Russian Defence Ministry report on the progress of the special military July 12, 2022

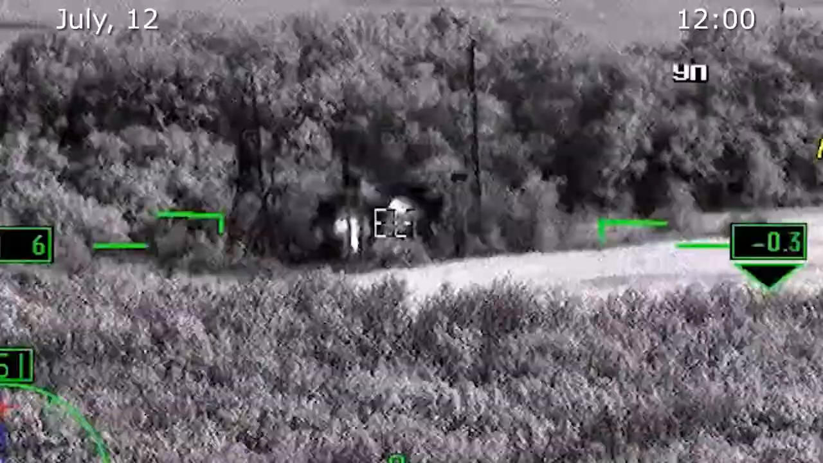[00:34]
12 areas of Ukrainian manpower and military equipment concentrations,
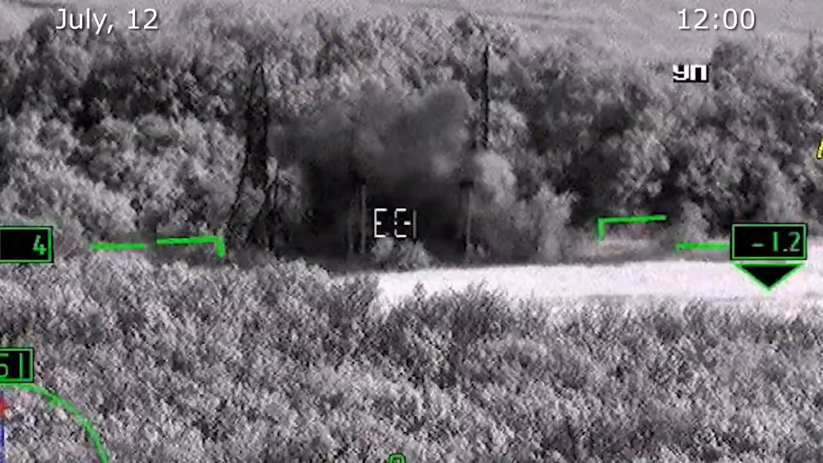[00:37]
4 ammunition depots of the 79 Airborne Assault Brigade near Matveyevka-Nikolayev region,
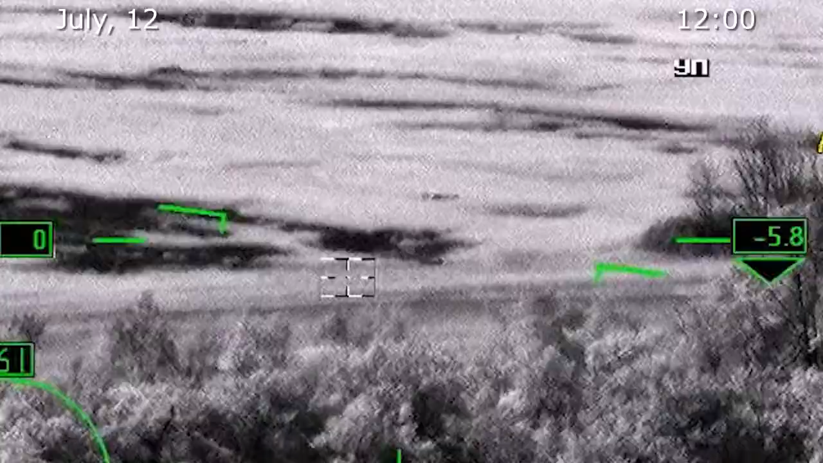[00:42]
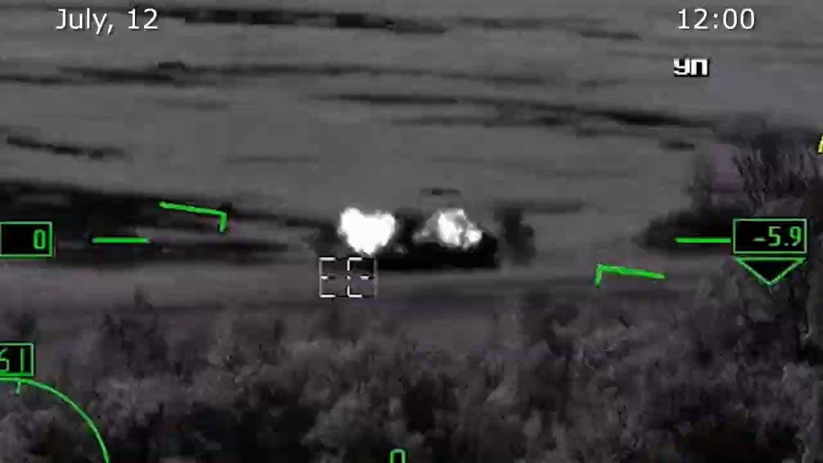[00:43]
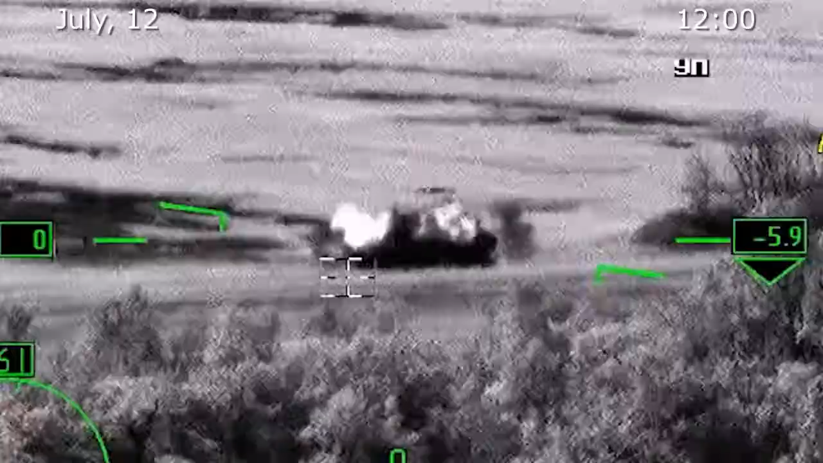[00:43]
and Ukrainian armed vehicle repair and recovery facility near Seversk.